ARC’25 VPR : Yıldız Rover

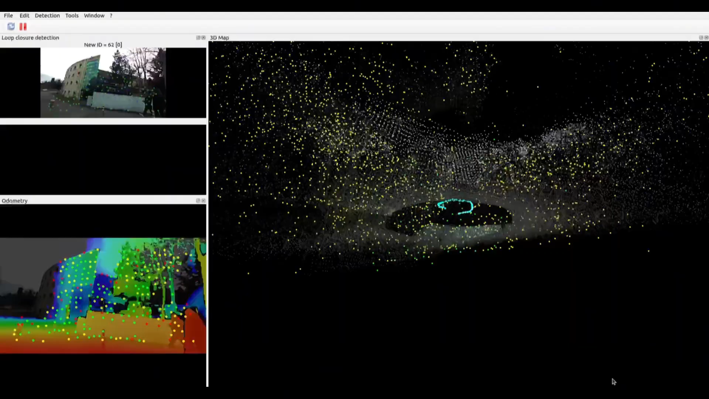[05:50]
This map identifies obstacles around the rover and plays a crucial role in path planning.
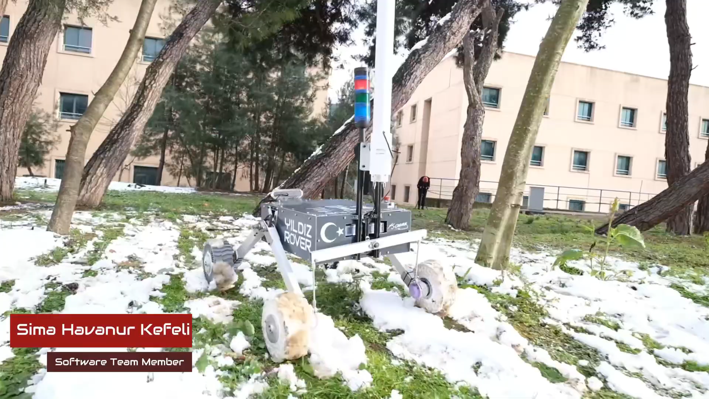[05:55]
Obstacle avoidance is achieved by a heuristic path planning algorithm, which utilizes the cost map generated by SLAM.
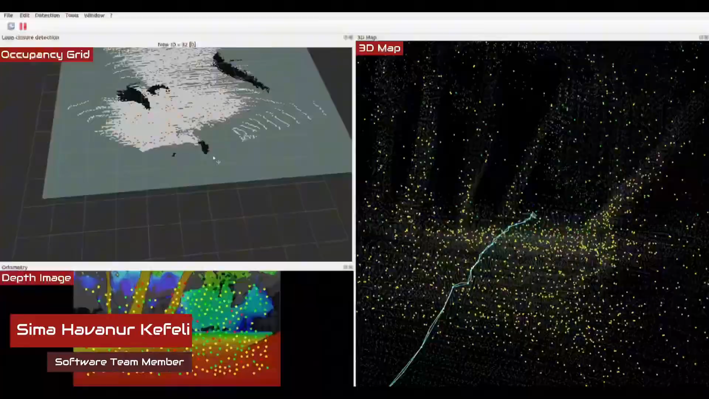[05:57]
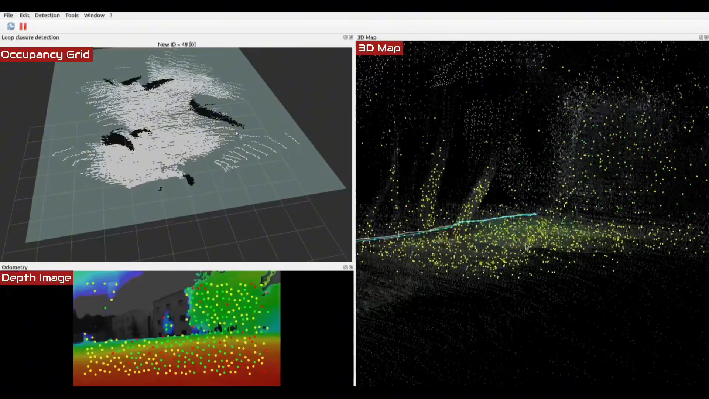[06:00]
With this algorithm, rover takes the safest and shortest path.